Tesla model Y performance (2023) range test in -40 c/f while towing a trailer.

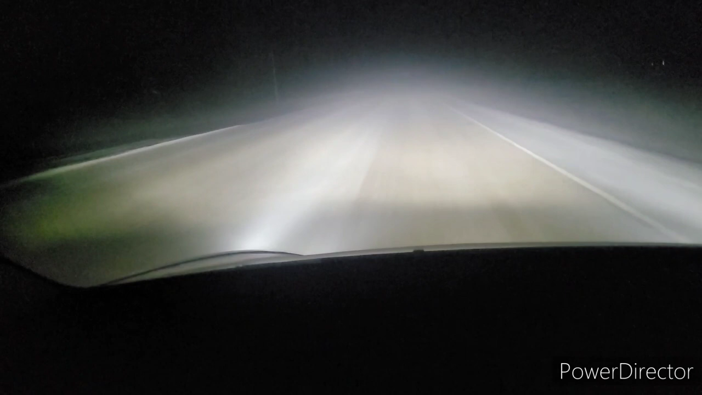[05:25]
but, you know, autopilot's handling it like a champ. It doesn't even seem to care about the fog. It gives me a little notification that the full self-driving is a little bit degraded. You can see there. But, like I said, it's not kicking me out, and it seems to be doing just fine, maintaining speed and keeping me on the road. Still, minus 39. Like I said, you've got an oncoming truck to kind of get an idea of how foggy it is and frosty out there.
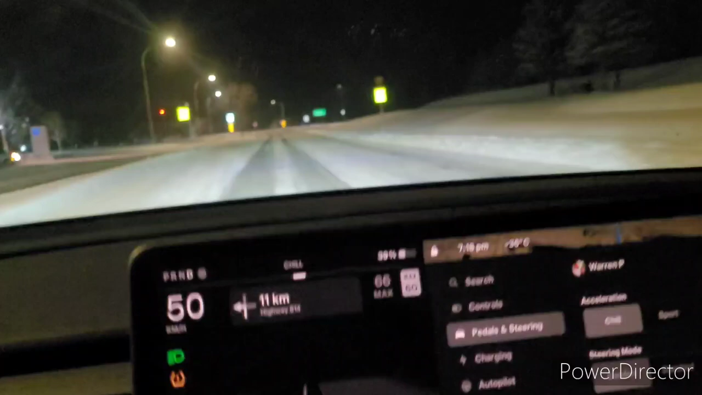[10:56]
And then it doesn't slow you down, and you just roll into the middle of an intersection, and it could be snow or ice covered, and it just puts you in a bad situation. So, if you want to keep your driving consistent in both the snow and ice, as well as what you're driving in the summer, then I do recommend turning that switch on and staying safe.